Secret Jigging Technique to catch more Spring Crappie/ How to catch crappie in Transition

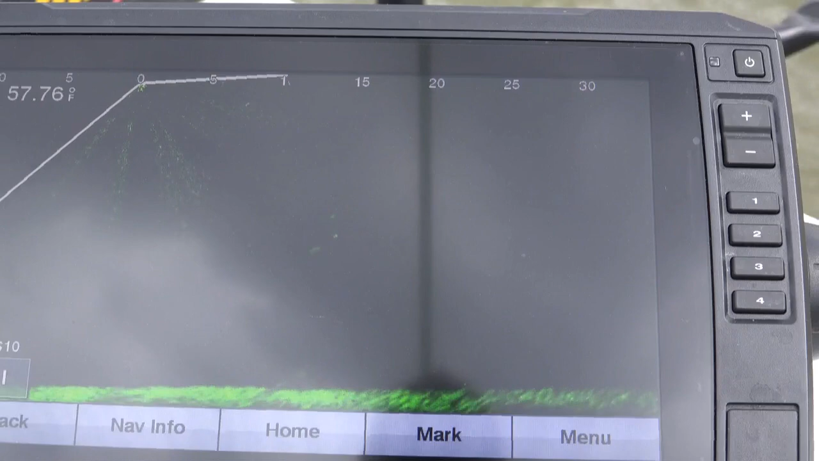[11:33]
On screen: water 57.76°F
and i had him twitching start picking up boom there it is just pick up on that lure